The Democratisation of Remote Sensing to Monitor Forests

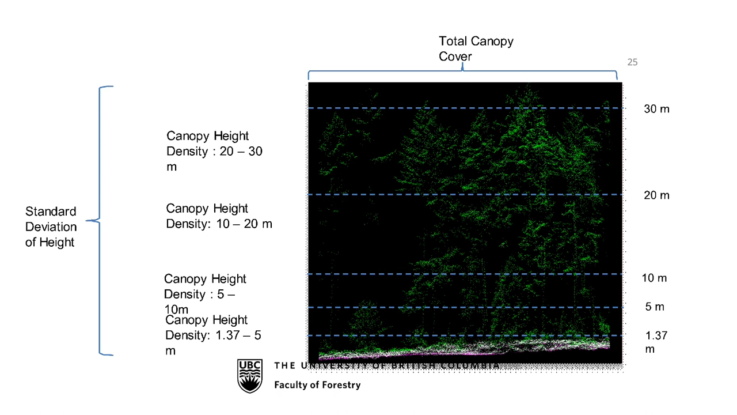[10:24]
The height of the forest, the variation of all of those hits, which gives us structure, and of course the cover. How much cover we have of vegetation. We can actually plot those as maps.
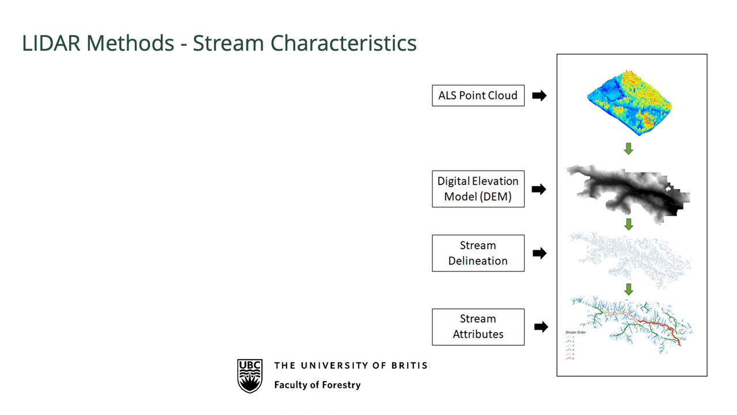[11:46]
We can pour a bucket of water over the terrain model and build a stream network.
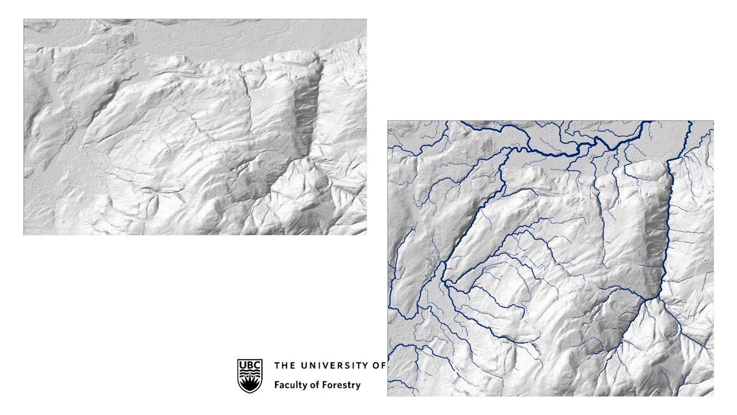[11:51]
This stream network is derived from the LIDAR DEM. This is comparing the stream network that we have from LIDAR in blue.
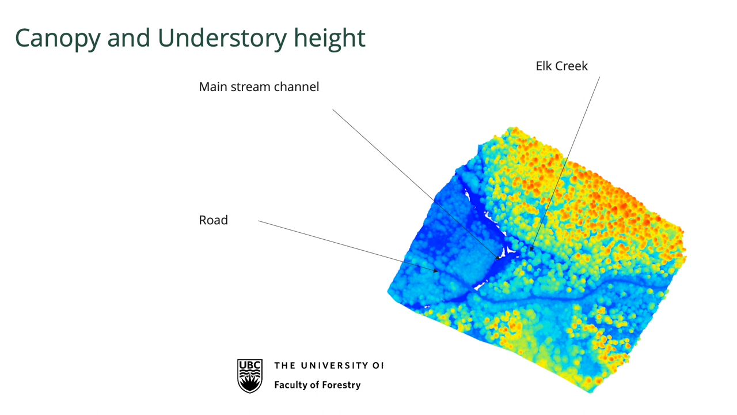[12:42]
I can tell, is there overhanging vegetation? Is there understory vegetation? How close does the vegetation get to the stream?
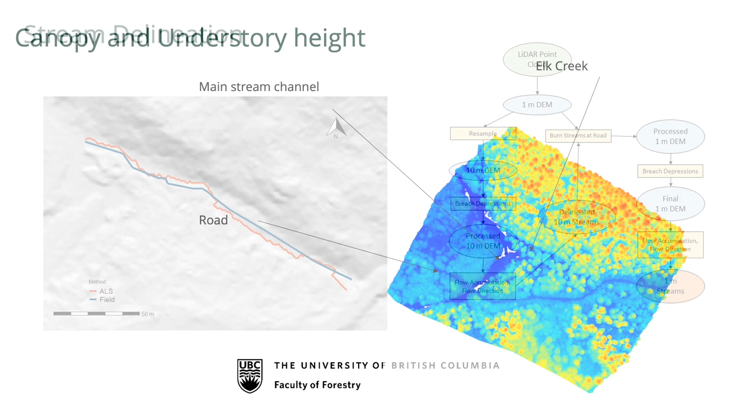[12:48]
I can actually map the stream very, very accurately.
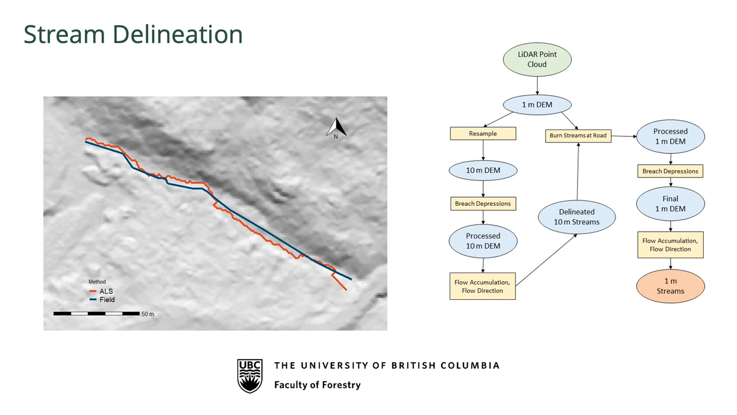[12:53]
So here is the, I made my students walk the stream, complaining all the way. So they walk through the center of the stream, which is the blue line. The red is the predicted stream that comes from the LIDAR DEM.
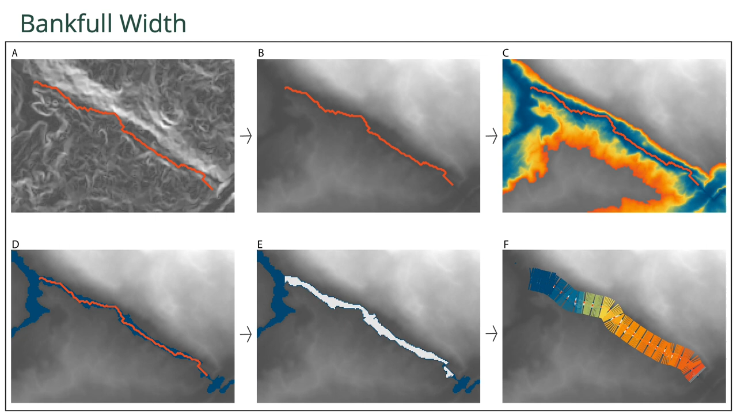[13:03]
I can actually go away and predict how wide I think the stream is by filling that stream with water and working out where the banks of the stream are. And believe it or not, using LIDAR, I can map the in-stream wood.
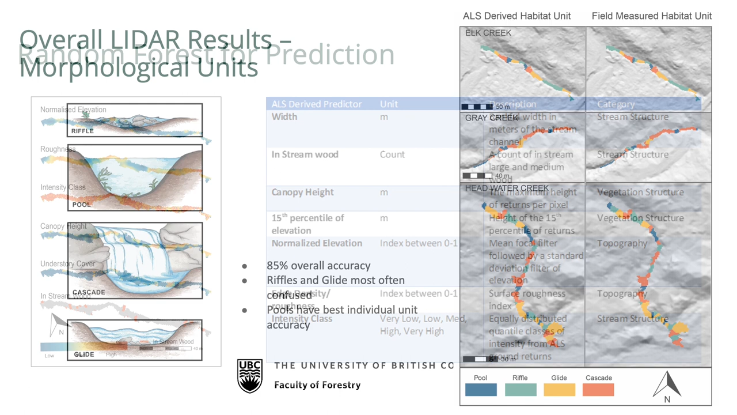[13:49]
And from that, I can predict different habitat units for fish from the LIDAR. So I can actually use LIDAR data to predict along that stream, is it a riffle? Is it a pool? Is it a cascade? Is it a glide? And that's very important in BC because we have different fish that live in different types of these habitats. And importantly for forestry, the buffer that we have to have around streams depends on whether we think there's fish in that stream, which depends on what type of feature is the stream.
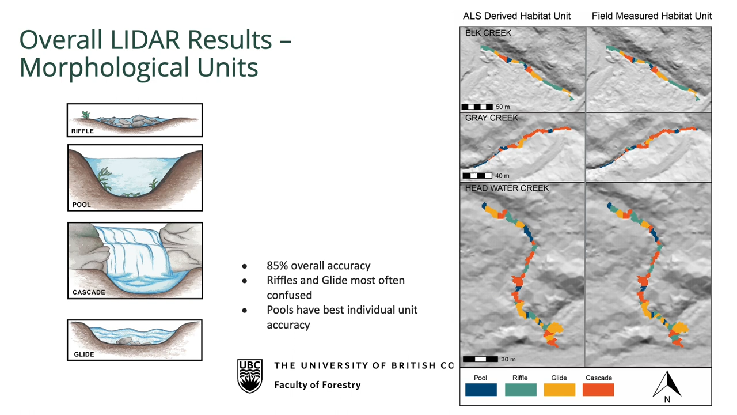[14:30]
So on the left-hand side, I have the LIDAR predicted pool, riffle, glide and cascade. On the right-hand side is what we assessed in the field. And you can see they're extraordinarily close. Other cool things that we're doing about LIDAR now is linking LIDAR to forest growth.
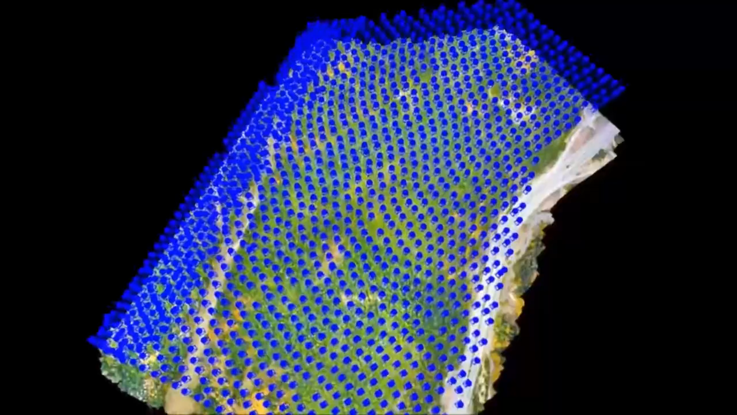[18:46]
The way digital photogrammetry works is we have thousands of photographs with a lot of overlap.
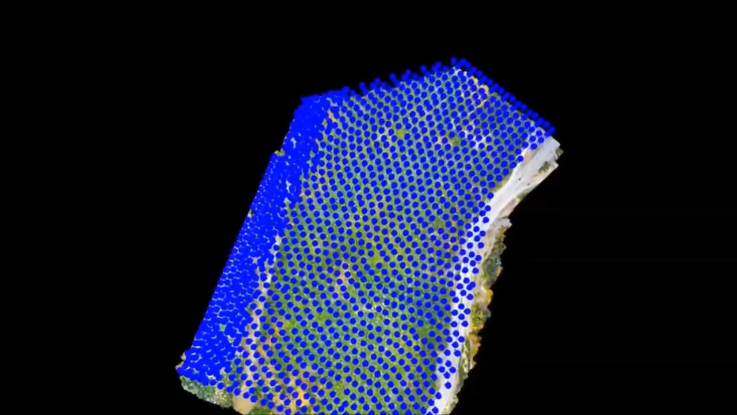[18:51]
So we're now taking digital photographs, not paper photographs, which allows us to take photographs with a 90% overlap.
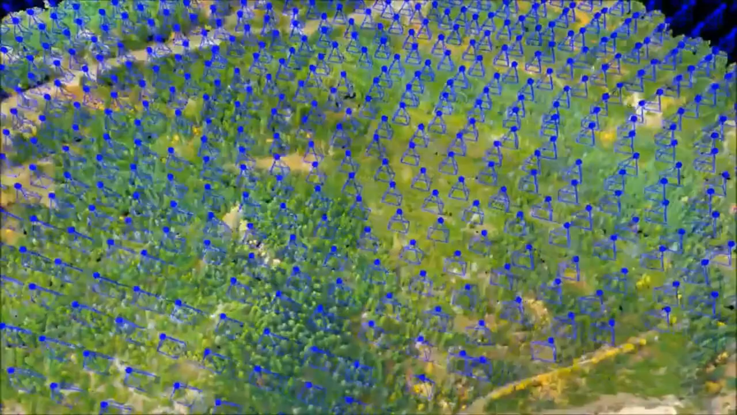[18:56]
We're just continually taking photographs as the plane is flying along.
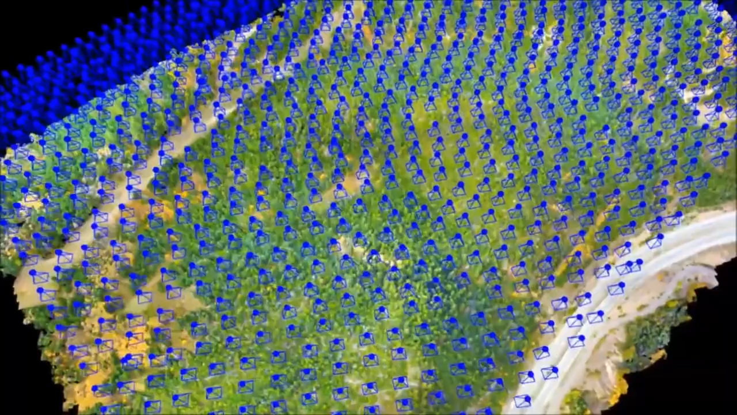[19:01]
The revolution now is that computers go away and match every single pixel on those photographs.
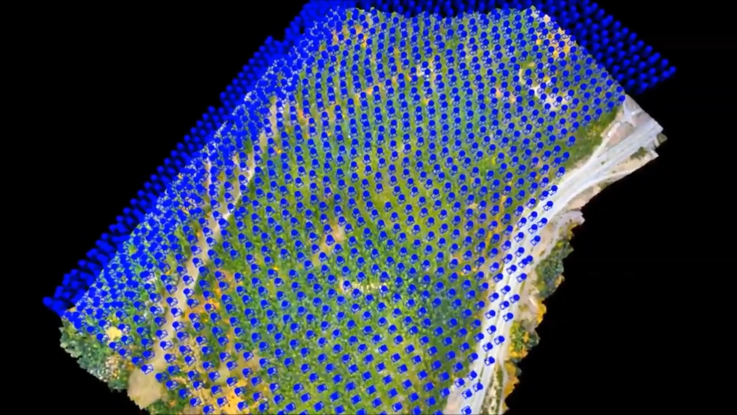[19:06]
So we get many, many, many images with large amounts of overlap.